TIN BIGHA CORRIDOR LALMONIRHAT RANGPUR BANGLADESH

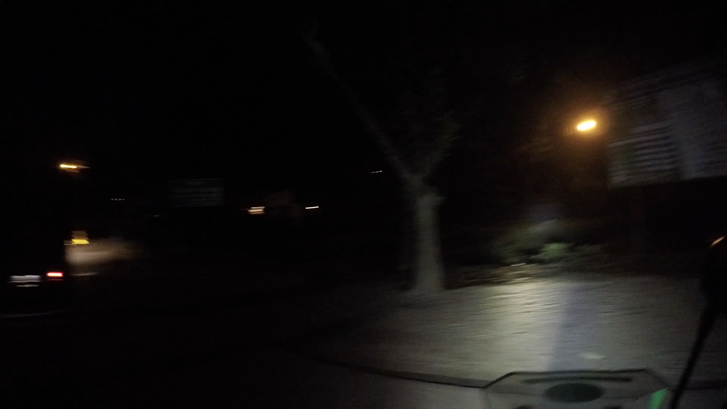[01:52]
This is Tin Bigha Corridor. Welcome to Tin Bigha Corridor. So, Jonno Sharak Janapat Adhidoptor, Road and Highway Department, Lalmonirhat.
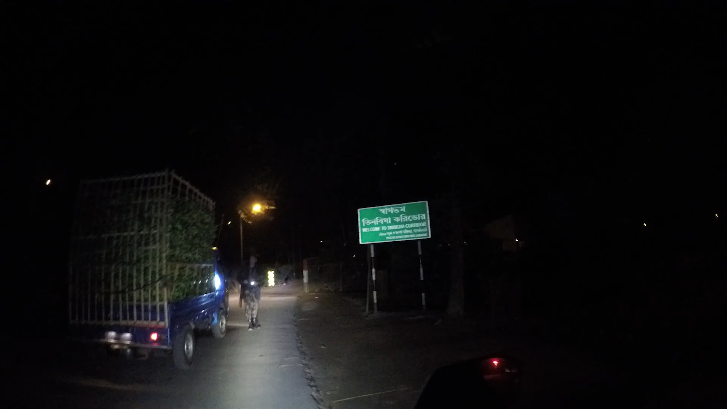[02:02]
So, let's go to check the road.
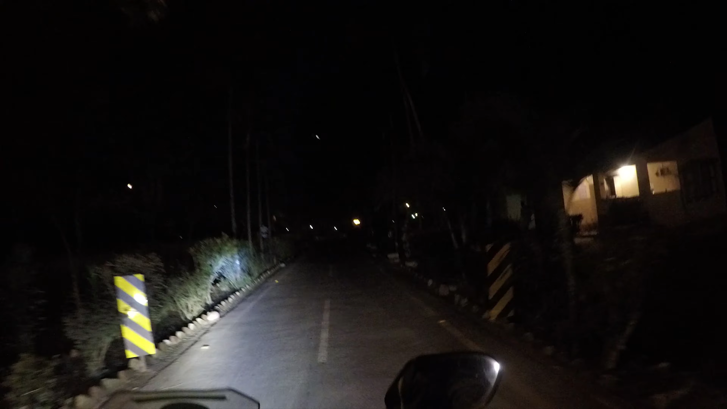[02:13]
with BSF,
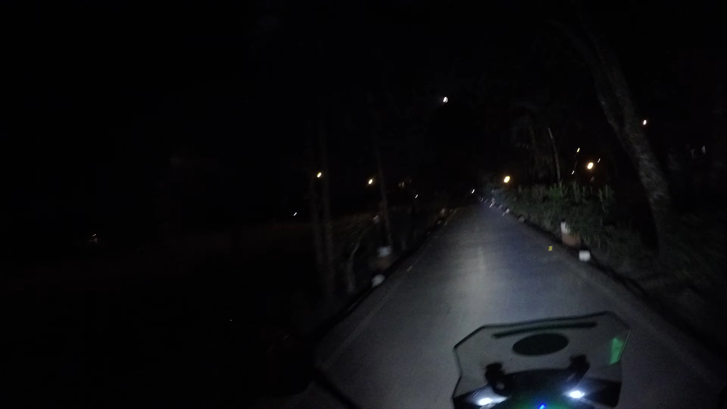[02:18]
and both side of this, right side and left side, the every
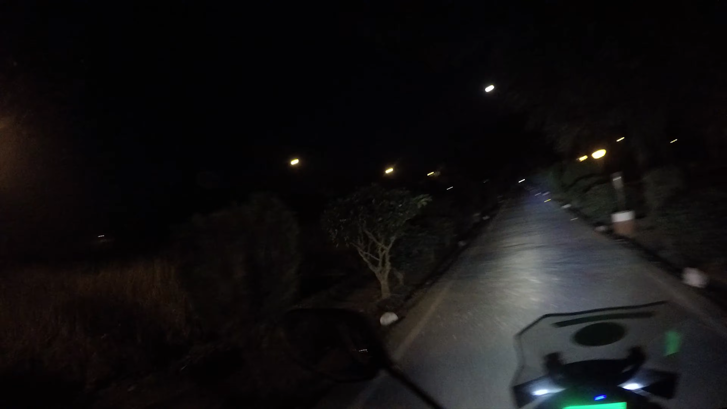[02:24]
thing, every land is from India, and this is another side, another border of India. They asked me to don't stop there. This is under BSF. Okay, it's a beautiful place.
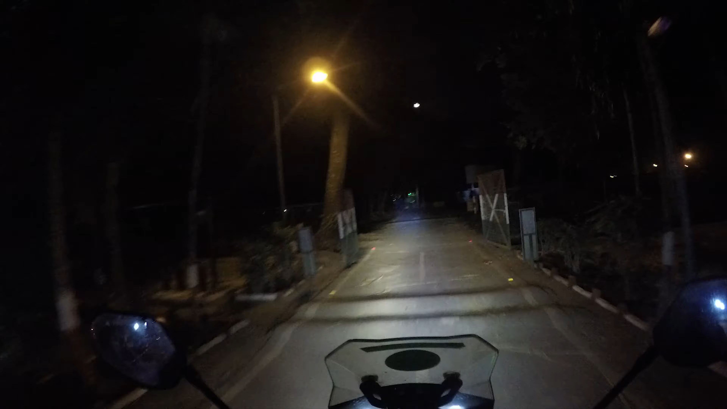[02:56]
Now we ending our India tour.
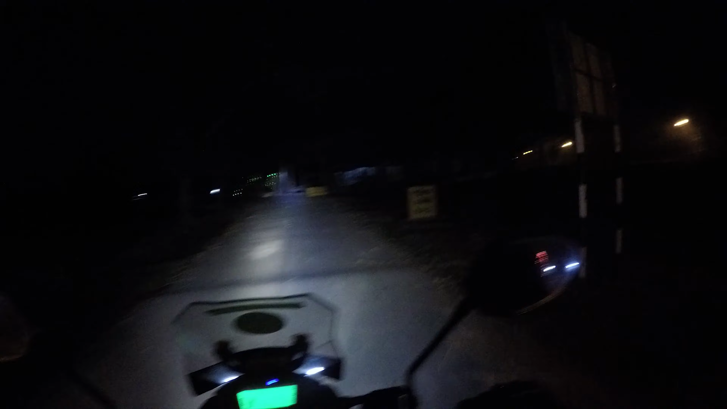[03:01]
Dahagram 9 kilos. Did you check post? Okay then. Done.